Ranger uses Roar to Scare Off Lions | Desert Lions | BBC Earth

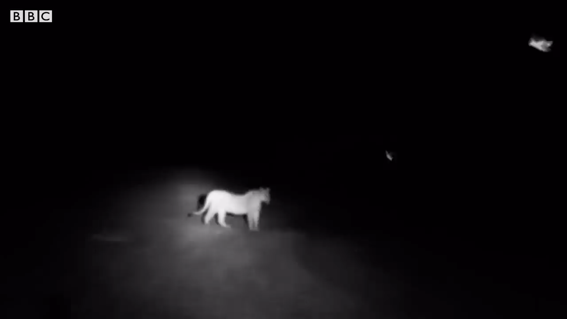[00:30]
So much is at stake that Flip even enlists help from a local tourist lodge. I think you should drive past us now and you go back to the village for us and you go and
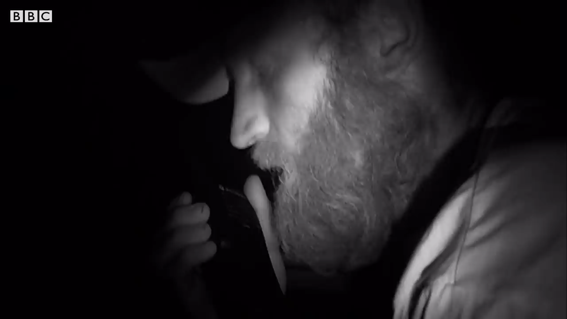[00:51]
tell the people that the lions are lying here and we're watching them very carefully and tell them if they come anywhere close to the village, we'll dart them just so that they know and see that it's not just us sort of favouring the lions at their expense.
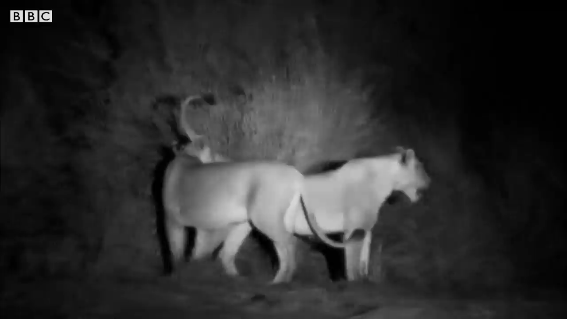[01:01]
The collared lioness is flicking her tail a lot. Just look at her now.
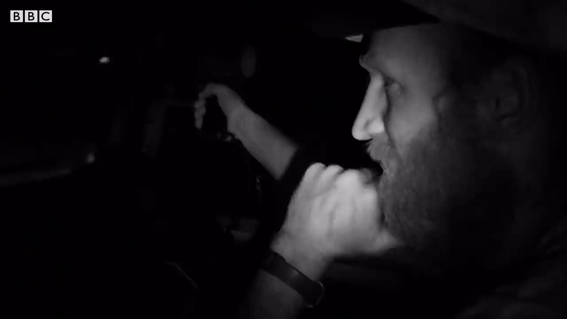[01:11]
She's going to stalking each other. The lions are just a quarter of a mile from the village when Flip decides to intervene.